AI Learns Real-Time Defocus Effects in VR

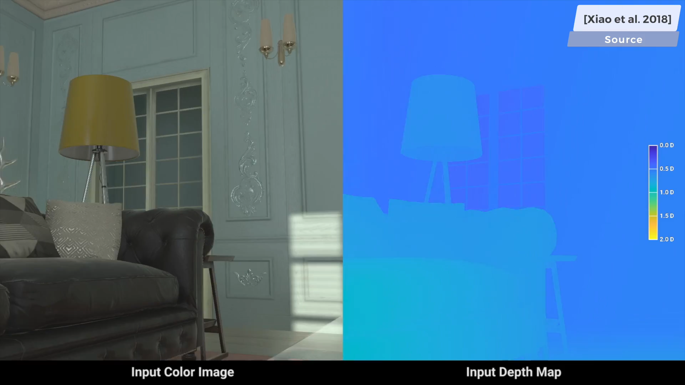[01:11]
The heart of this problem is looking at a 2D image and being able to estimate how far away different objects are from the camera lens.
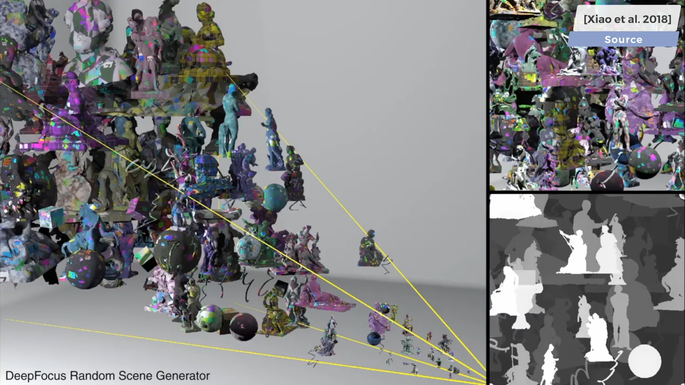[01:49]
The authors implemented this with a random scene generator, which creates a bunch of these crazy scenes with a lot of occlusions, and computes via simulation the appropriate depth map for them.
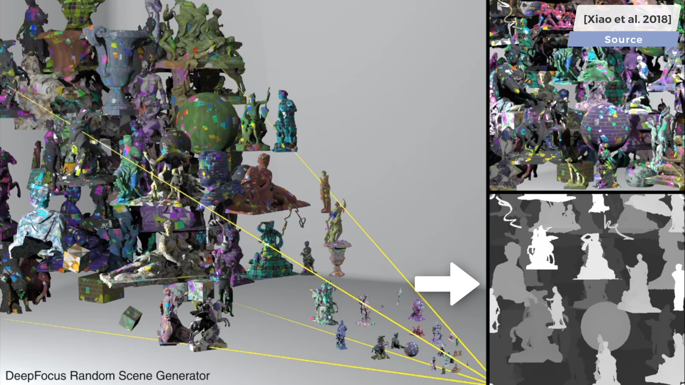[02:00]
On the right, you see these depth maps, or in other words, images that describe to the computer how far away these objects are. The incredible thing is that the neural network was able to learn the concept of occlusions,